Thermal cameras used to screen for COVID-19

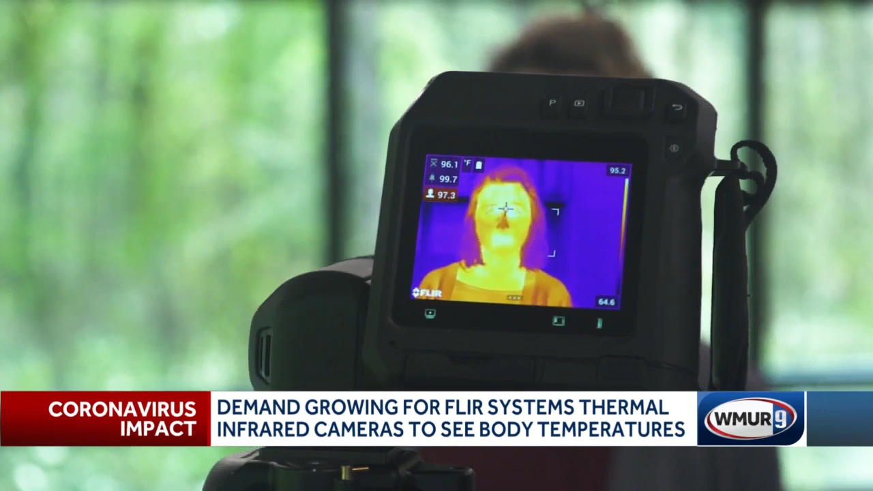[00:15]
FLIR Systems makes infrared cameras that can detect an individual's temperature from a distance.
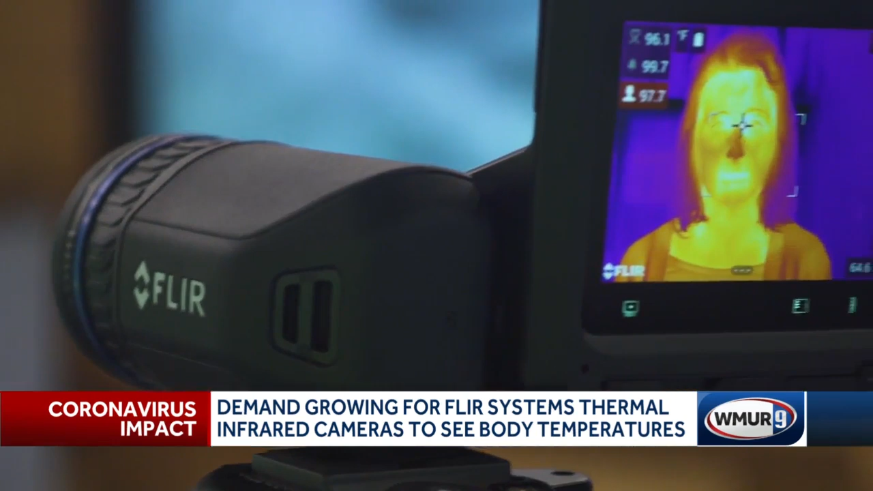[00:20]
They do not recommend using the cameras for scanning crowds.
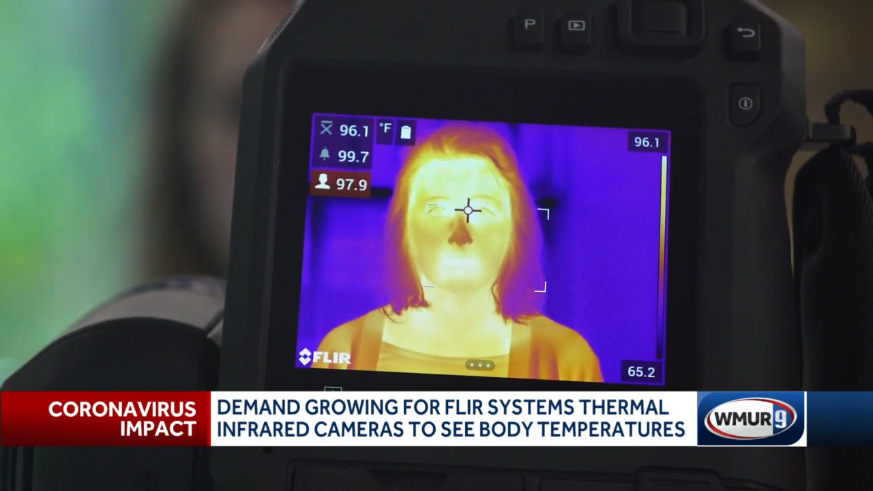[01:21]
On screen: scale top 96.1°F, scale bottom 65.2°F
When the camera detects a high temperature, it's up to the company using the equipment to decide the next step. We're just the first, I guess we'll call it the first line or first level of screening capabilities for this virus.
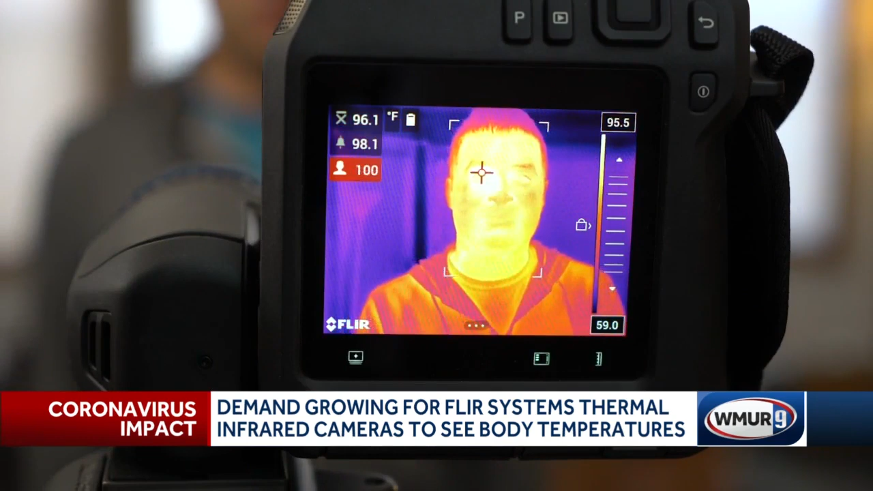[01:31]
On screen: scale top 95.5°F, scale bottom 59.0°F
And it's important to note the cameras cannot detect the actual virus.